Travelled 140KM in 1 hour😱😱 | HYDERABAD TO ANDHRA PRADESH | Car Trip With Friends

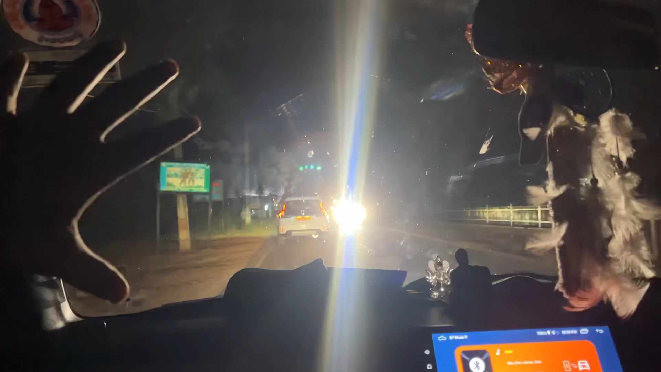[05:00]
फाइनली गेट को आ गए अपन लोग, थैंक गॉड। उमा बस 2 मिनट से,
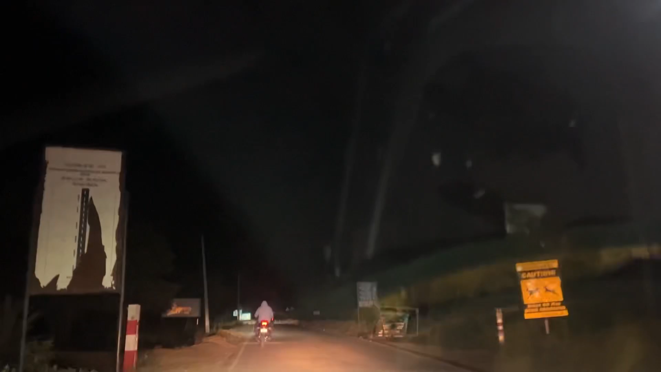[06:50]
मैं ये सेकंड गेट क्रॉस कर दिया, अभी अपन लगा जंगल के अंदर आ गए, जंगल में मंगल। दो